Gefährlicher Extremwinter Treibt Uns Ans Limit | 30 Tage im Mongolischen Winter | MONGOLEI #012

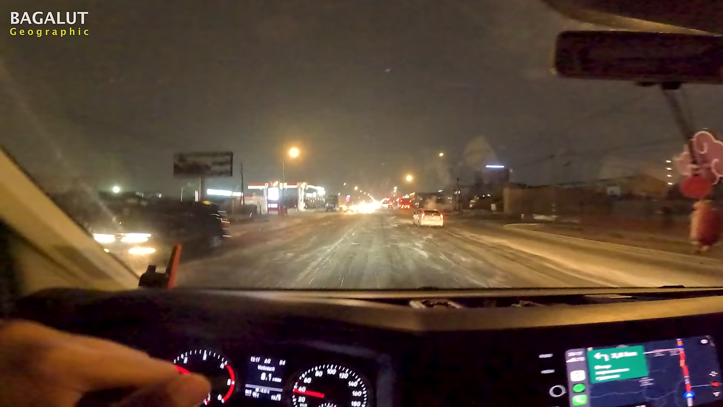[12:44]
Hauptstadt der Mongolei. Sieht auf jeden Fall alles ein bisschen anders aus als bei uns.
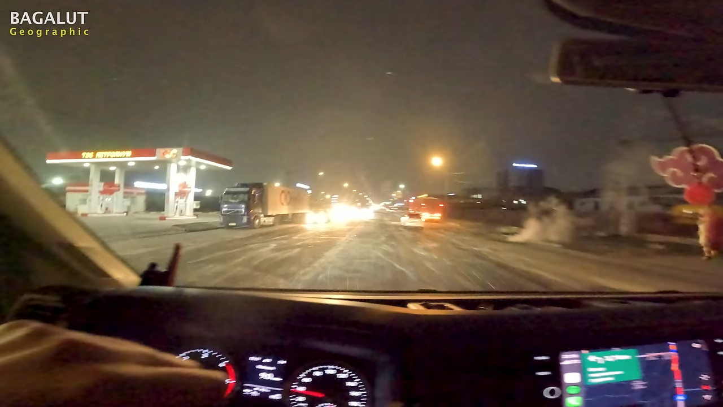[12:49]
Ich bin gespannt, wie das morgen aussieht, was man denn morgen so sieht.
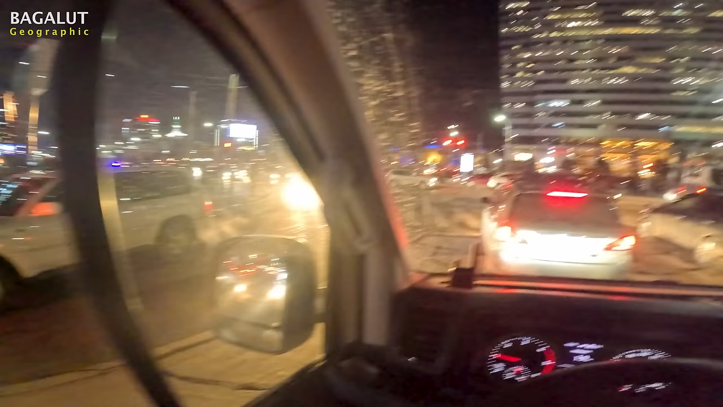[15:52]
Ich habe keine Ahnung, warum so viele Leute hier auf den Straßen rumlaufen. Ich meine, das ist schon cool. Oh, guck mal, da hinten ist Genghis Khan. Das ist das Ding.
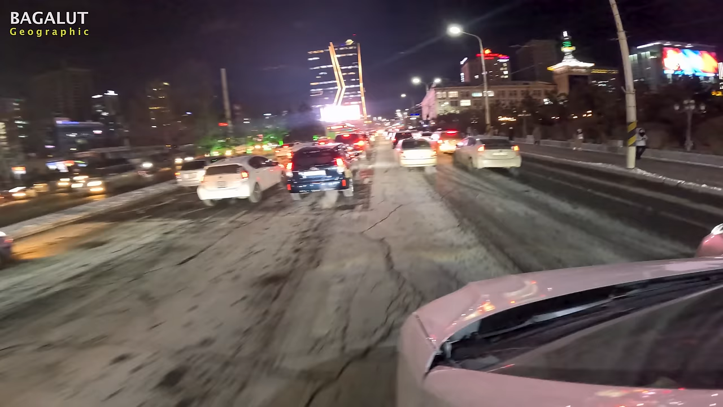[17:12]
Aber leider ist es nicht so, dass du einfach von Tankstelle zu Tankstelle fahren kannst. Also natürlich kannst du das schon machen, aber nicht jede Tankstelle sieht so seriös aus, dass du da wirklich Diesel tanken möchtest. Und ausgeschilderten Euro 5 Diesel gibt es nur an ganz wenigen Tankstellen. Aber später mehr dazu.
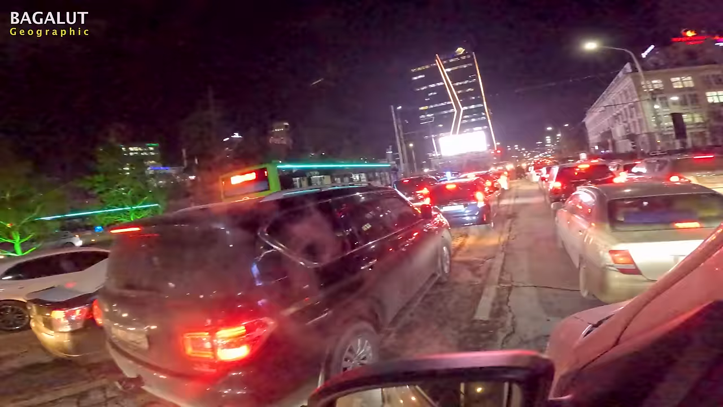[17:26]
Oha, seht ihr den hier? Cool, mit dem E-Bike. Moin Moin erstmal. Wir sind hier mitten auf dem Genghis Khan Square.